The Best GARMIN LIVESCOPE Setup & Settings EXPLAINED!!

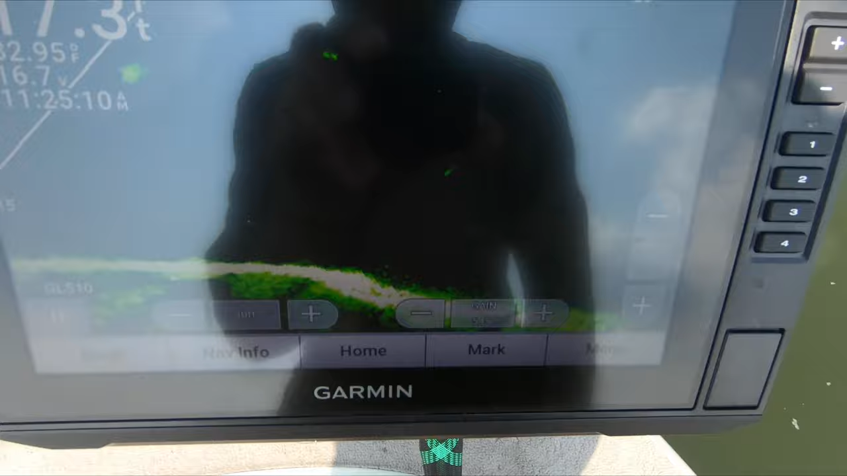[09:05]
If we go to the regular screen here, go back to the main sonar menu, and now we're gonna go down to sonar setup, and this is gonna bring up a lot more options for you right here.
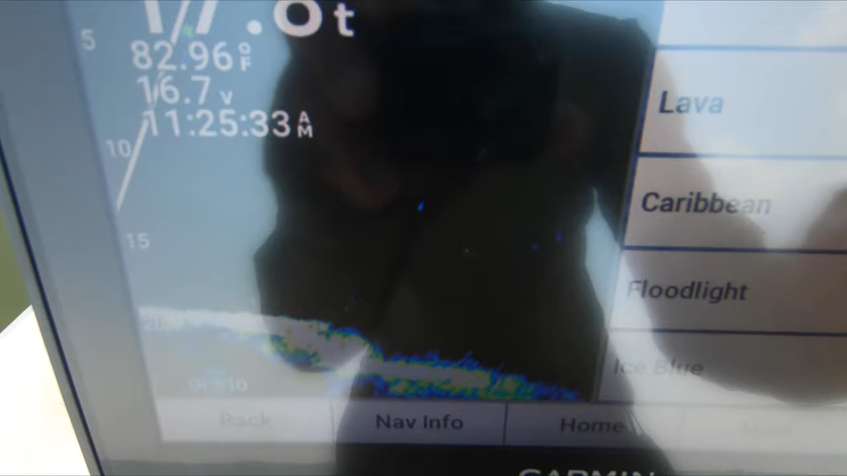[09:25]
On screen: water 82.96°F
Really, like I said, it just depends on what works best for you, what you're looking for.
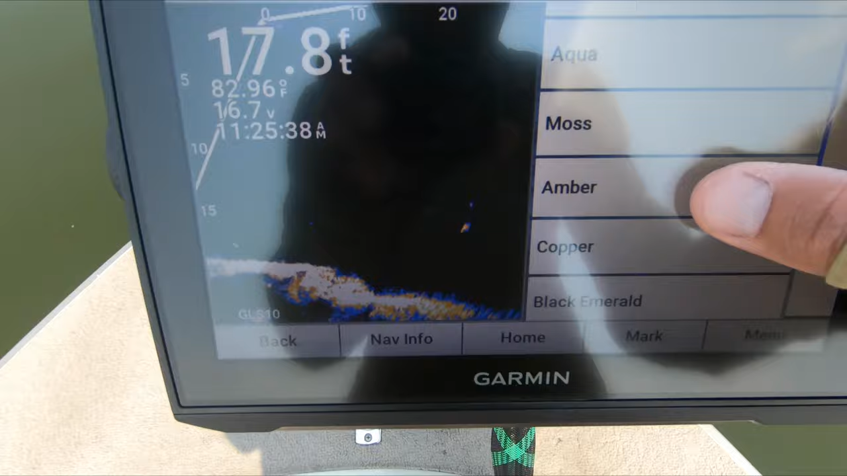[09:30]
On screen: depth 17.8 ft, water 82.96°F
This is the default setting right here, the amber color, which I've run forever.
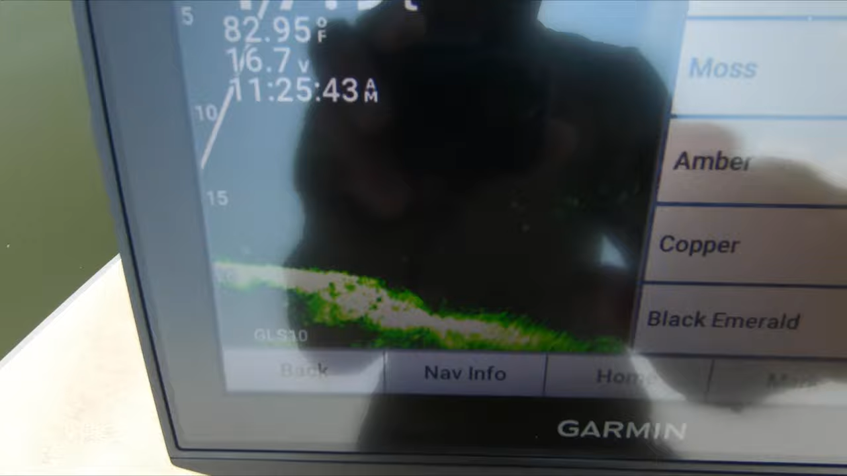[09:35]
On screen: water 82.95°F
I've just kind of been playing around with black emerald to see what things look like. But as you guys can see, there's a myriad of different color palettes that you can play with.
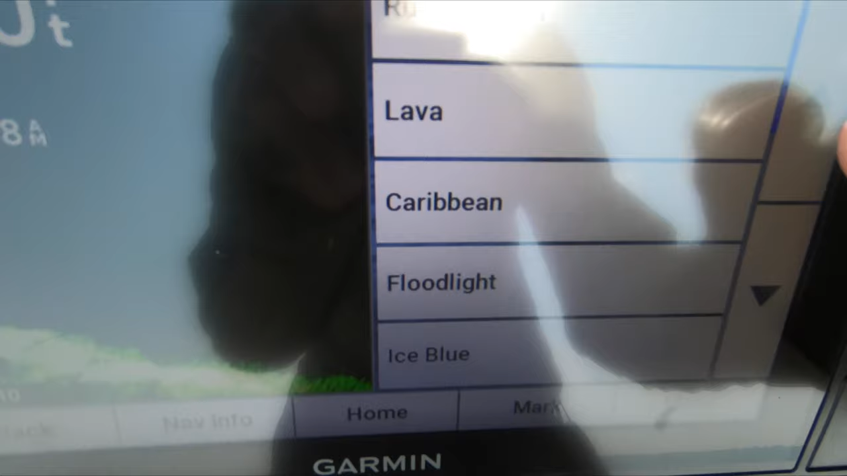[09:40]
So just see what works best for you. Now, the next option here is color gain.
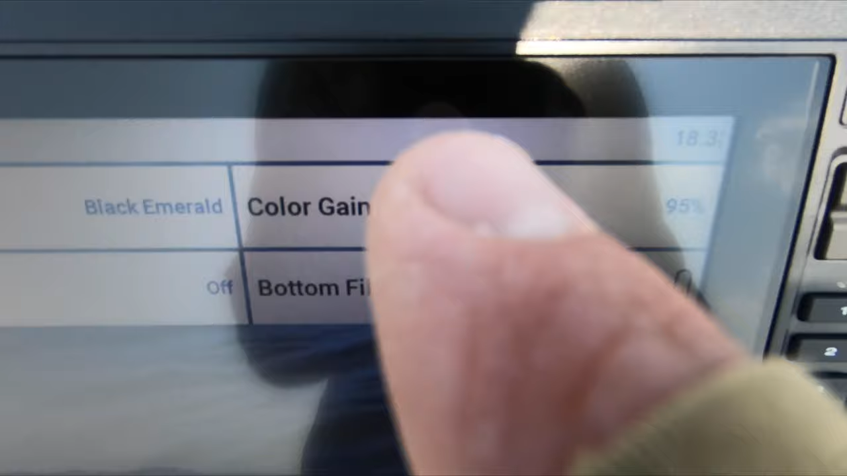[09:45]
Color gain is probably the most underrated setting on the entire graph itself.
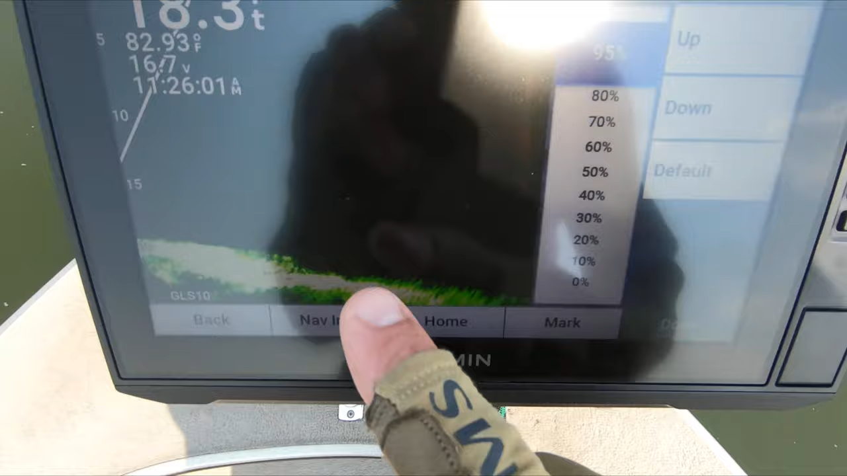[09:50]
On screen: water 82.93°F
Color gain is really just going to give you more highlights on your targets. So the fish are going to show up brighter.
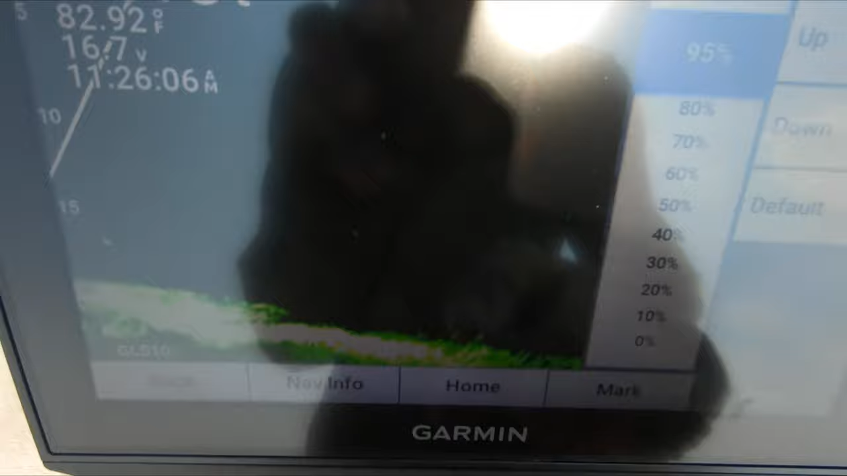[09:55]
On screen: water 82.92°F
Your jig's going to show up brighter. Bottom's going to show up brighter. It comes set to default, which I think is probably right around like 50%.
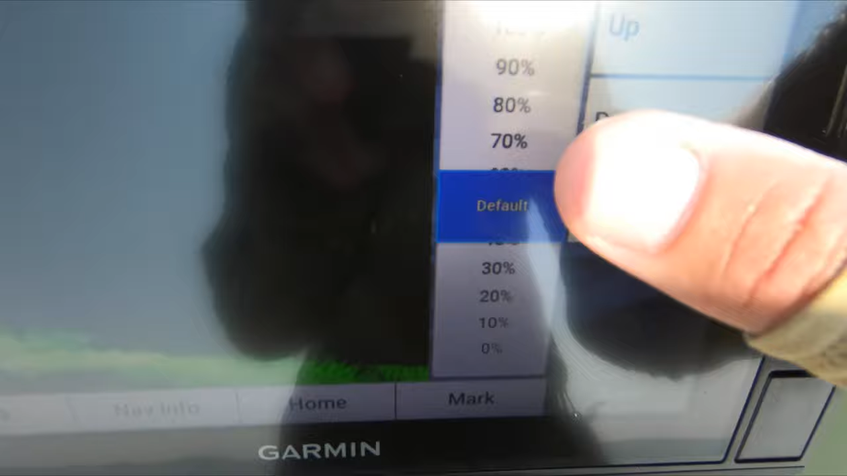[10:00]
I've got mine anywhere bumped up from like 85 to 95%.
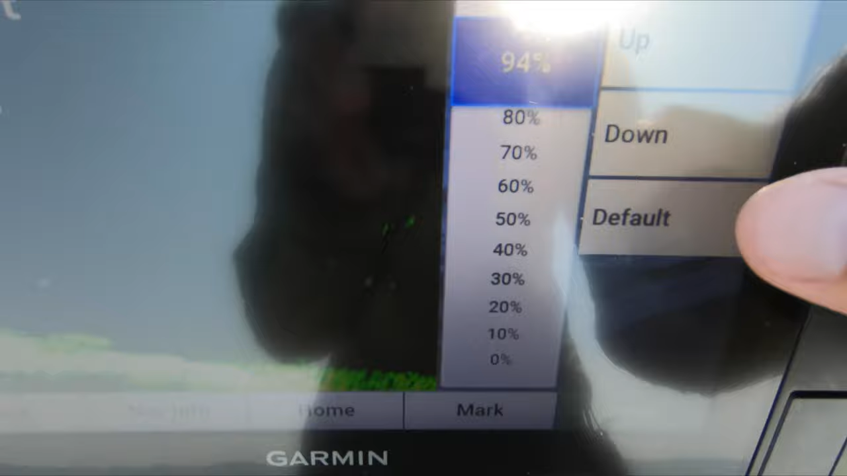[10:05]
So definitely do not skimp on the color gain.
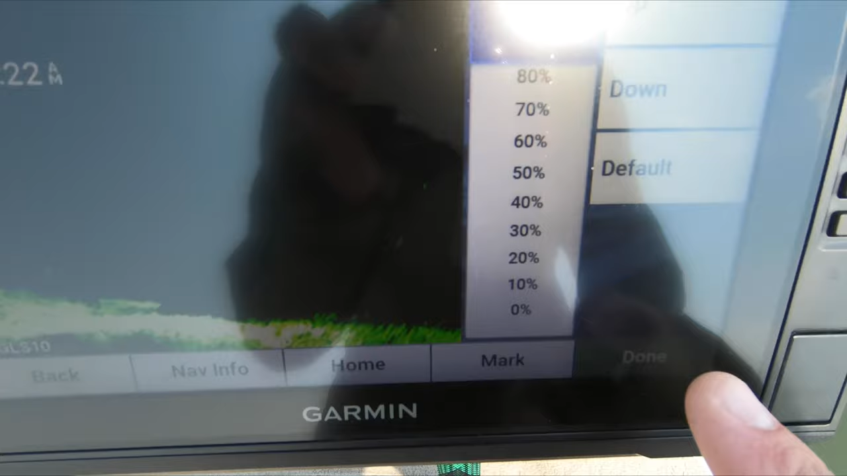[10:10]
Mine was already set at 95, so that's where we're gonna leave it. But like I said, guys that are complaining that they can't see their jigs or fish are showing up weird is probably because their color gain is still set on the default setting.
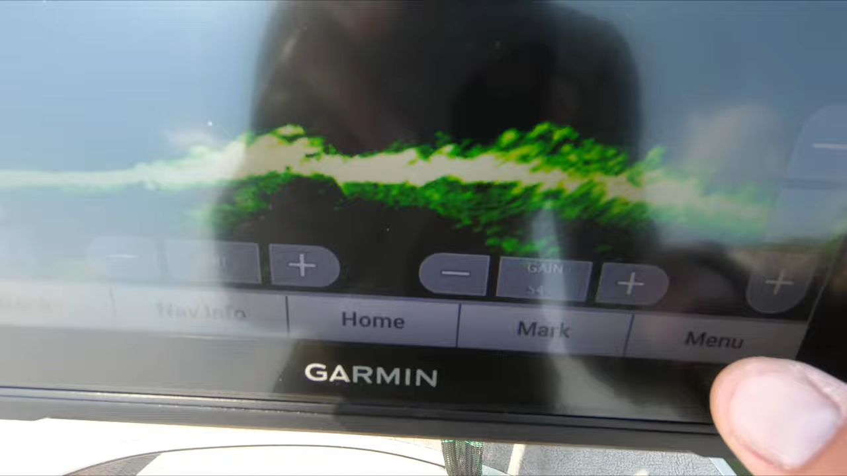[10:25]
And even just to kind of give you guys an example, we'll go back to the color gain option here and just drop it all the way down.
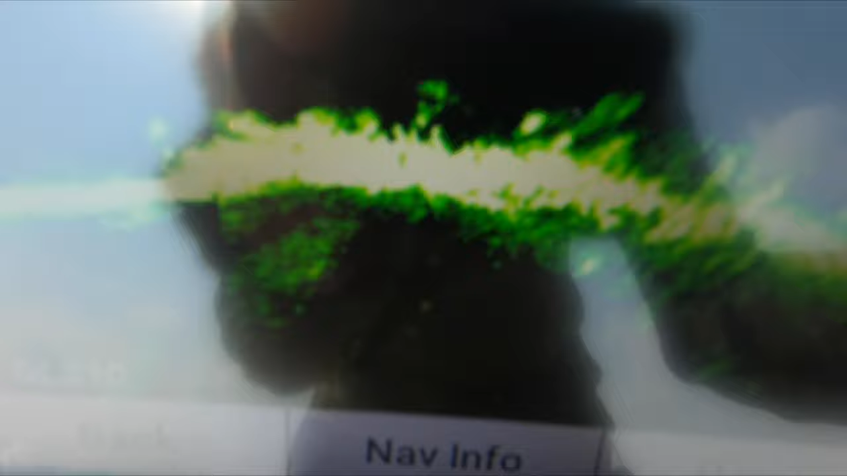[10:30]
I don't know if guys are gonna be able to see how much we're losing from that, how much brightness we're losing from those fish.
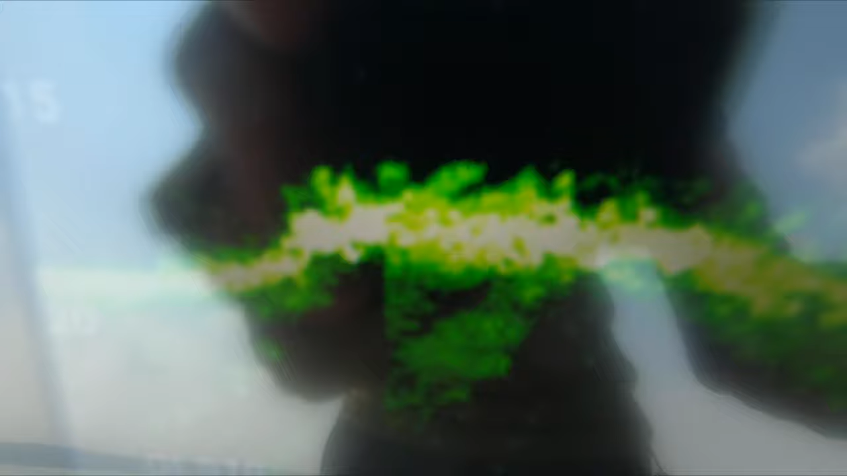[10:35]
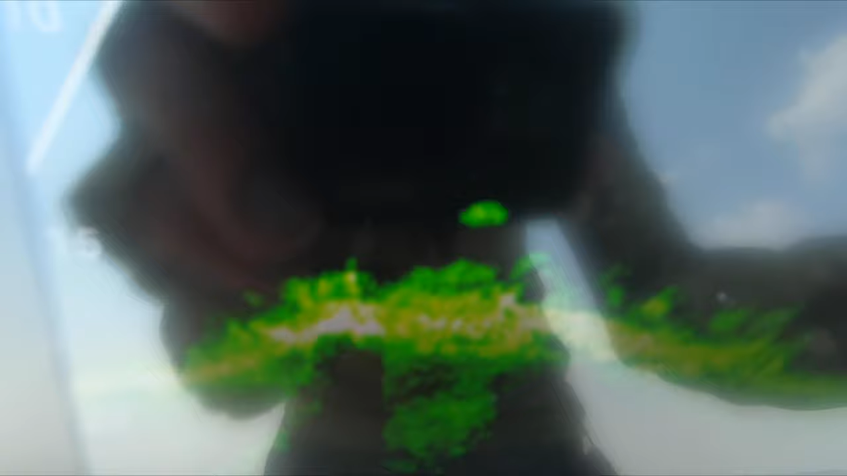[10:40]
I can obviously tell, but if you guys are new to LiveScope, you're definitely just gonna have to get out on the water and play with it, but always make sure that that color gain's cranked up.
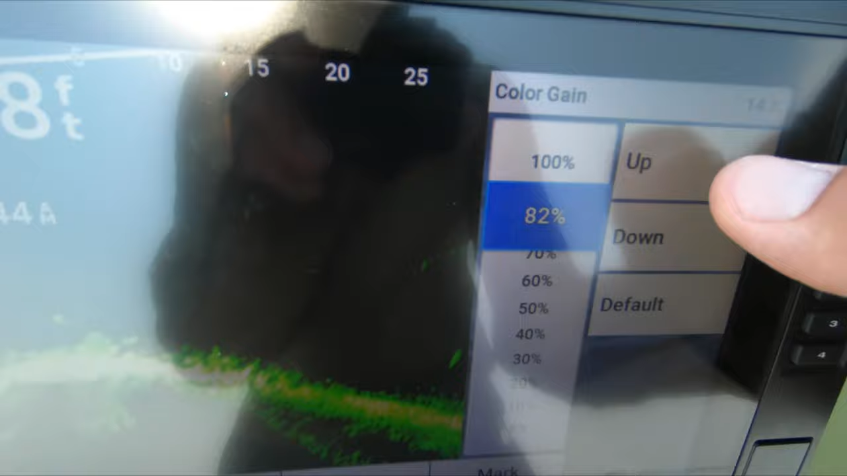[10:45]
So then we'll go back to the menu here, go back to sonar setup and appearance. Trails, I always leave off.
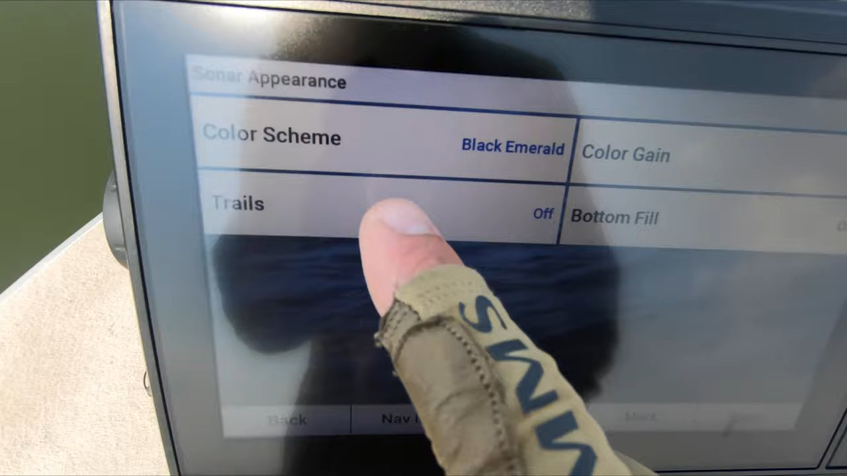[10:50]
I don't prefer to see kind of the trails of my jig, the fish. You can really already see that when they go down.
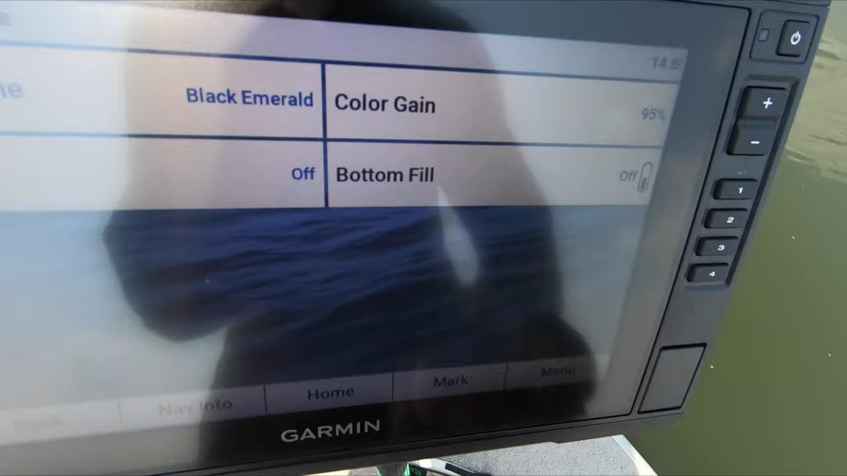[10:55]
Bottom fill is also off. Noise reject, you've got off, low, and medium.
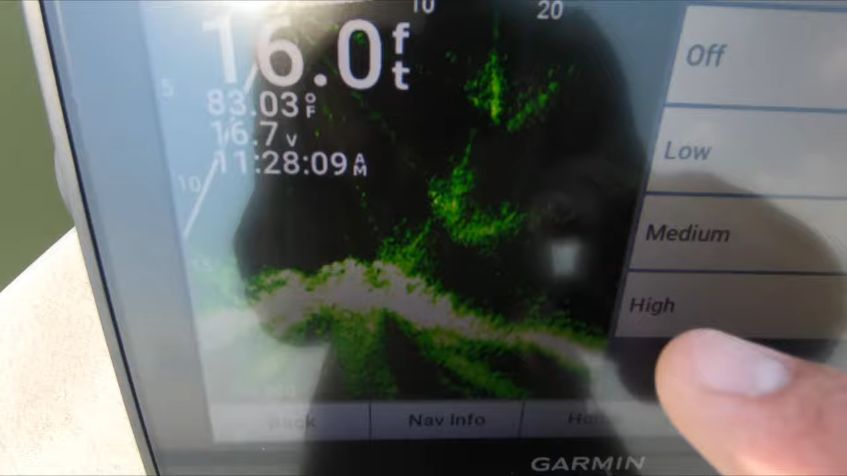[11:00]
On screen: depth 16.0 ft, water 83.03°F
If we turn that off, you can see how much clutter there is on the screen. I leave mine on high. That gives me the best picture. And we'll go back here now. TVG. TVG is time varying gain.
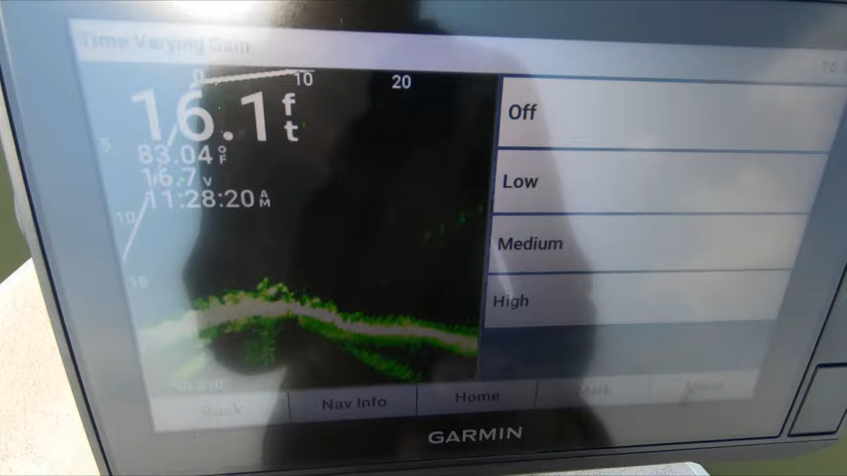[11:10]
On screen: depth 16.1 ft, water 83.04°F
This one is a big one too. I've got TVG set to off right now. This is something that you're probably gonna have to adjust on the fly based on how much sun there is, how dirty or clear the water is.